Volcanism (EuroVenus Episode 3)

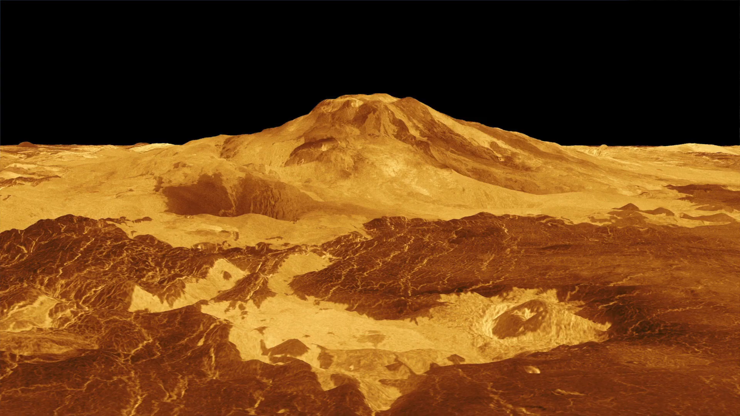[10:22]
And that suspicion was confirmed when the Magellan Radar Mapper arrived in the 90s and revealed
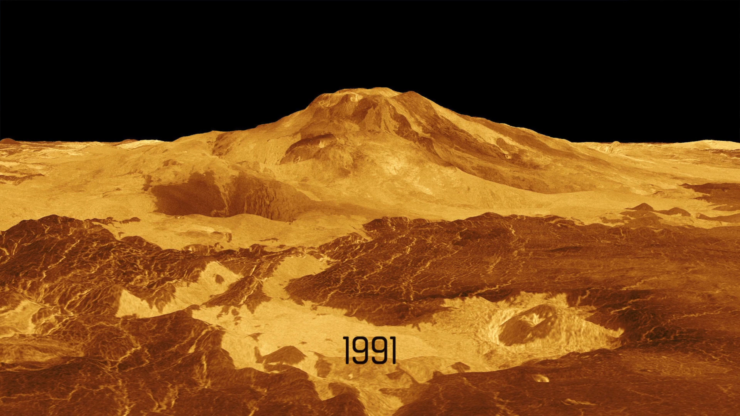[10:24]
that yes there were indeed volcanoes all over the surface of Venus. But although we know that there are things shaped like volcanoes all over the surface of Venus we don't know if they're active.
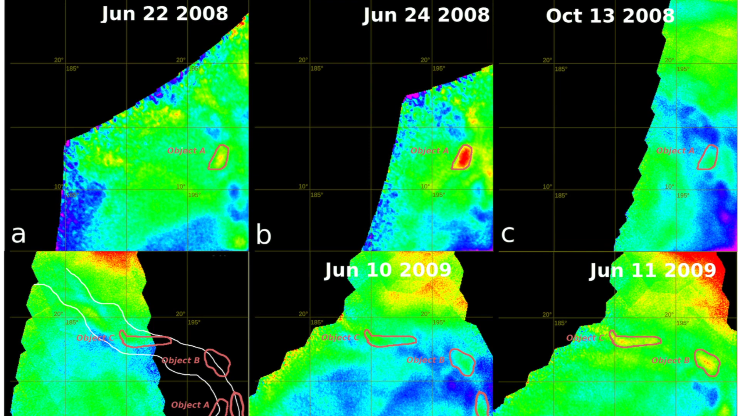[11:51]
images where we do see hot points arising on the surface and then cooling off again.
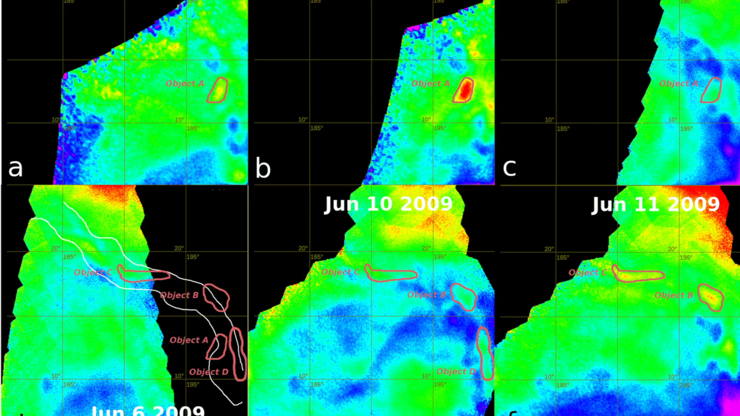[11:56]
So that might be the smoking gun that might be volcanism in action but it will take future missions to really answer this question.